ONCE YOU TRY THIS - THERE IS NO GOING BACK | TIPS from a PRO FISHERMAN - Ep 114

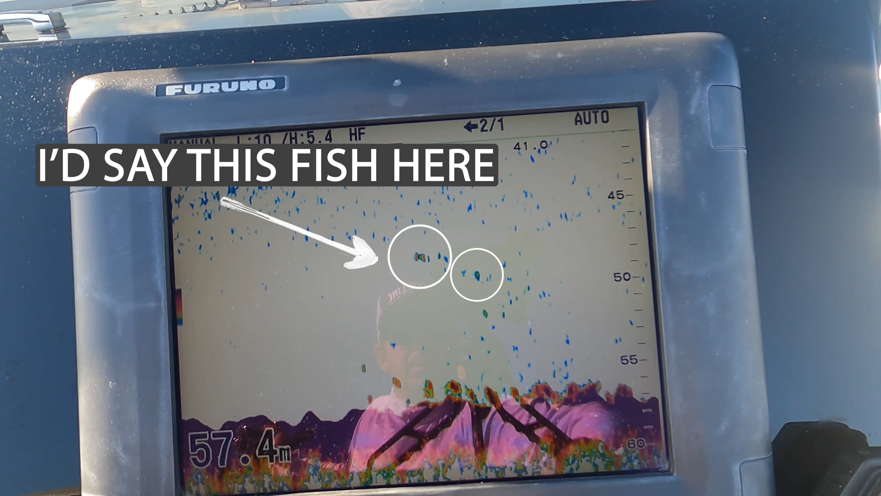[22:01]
On screen: depth 57.4 m
Right up in the water column. Oh yeah. This is a good, this is the biggest fish. Come on, baby.
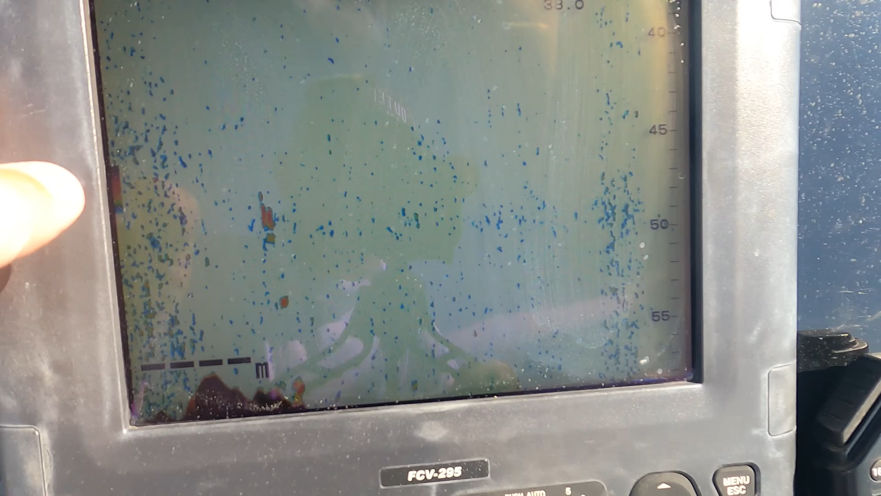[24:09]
Told you the Furuno doesn't miss much.
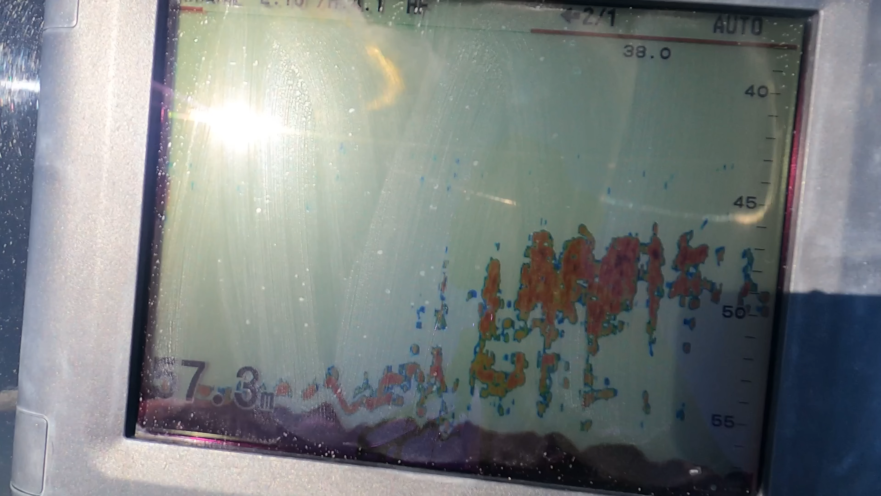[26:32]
I also did a couple more drifts after I'd bagged out on some bigger schools like this one here and this one here,